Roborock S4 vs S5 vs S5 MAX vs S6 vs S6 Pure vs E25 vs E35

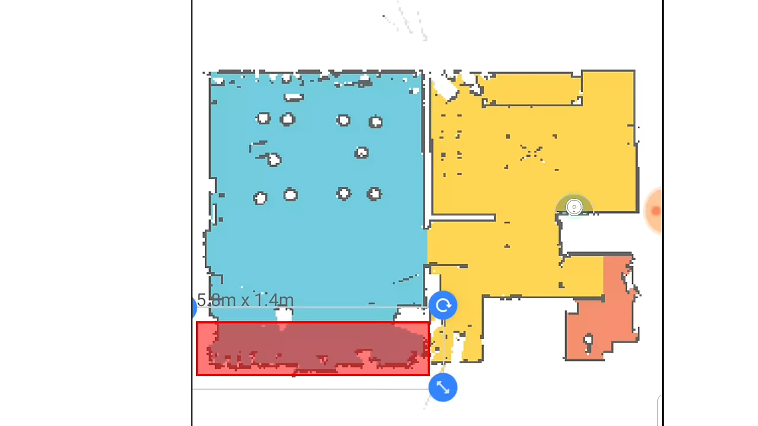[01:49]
This better map also allows the more expensive LiDAR bots to have way more options in the app,
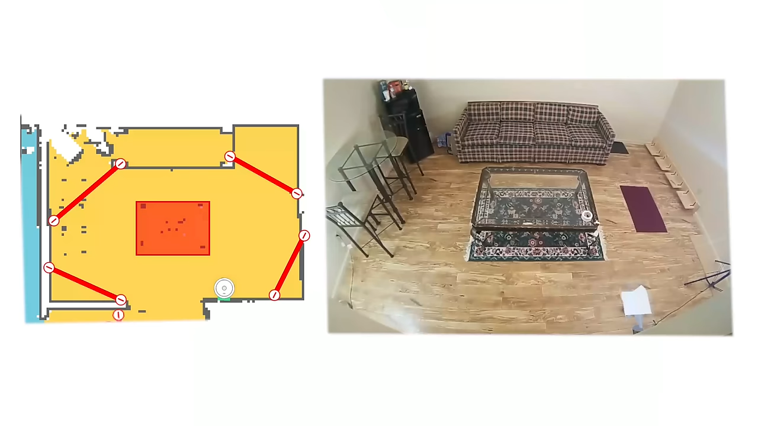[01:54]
like no-go lines and some other things that we'll talk about later.
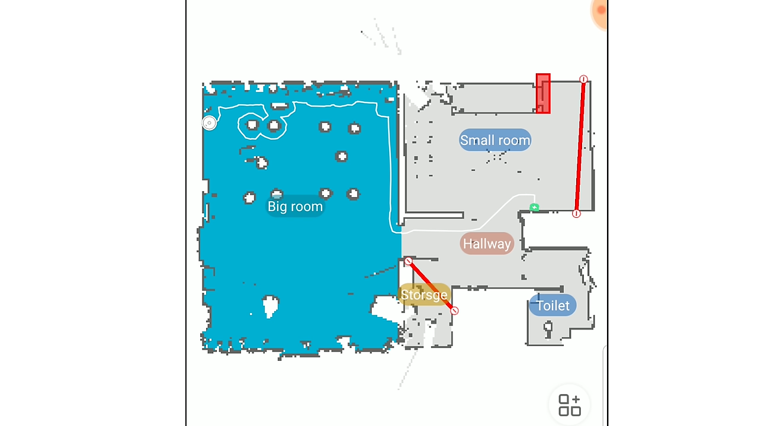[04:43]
where after it creates a map of your home, you can divide the map and name the rooms. This is important because it gives you a whole lot of flexibility as far as scheduling.
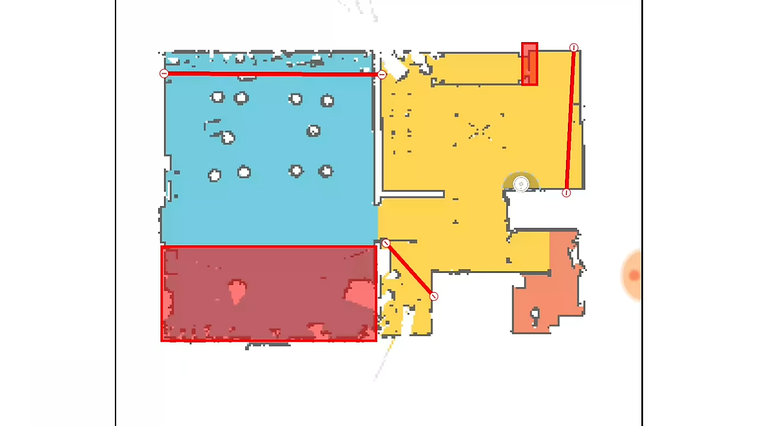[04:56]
The new generation of Mopping Bots also have no mop zones.